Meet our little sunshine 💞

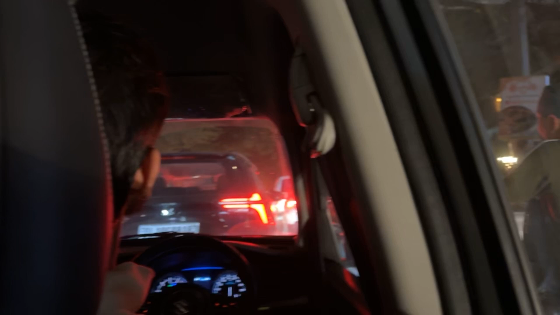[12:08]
चला गया यार बाकी सब तो ठीक है पर ये दिल्ली का ट्रैफिक का क्या करे कैसे रहते भाई तुम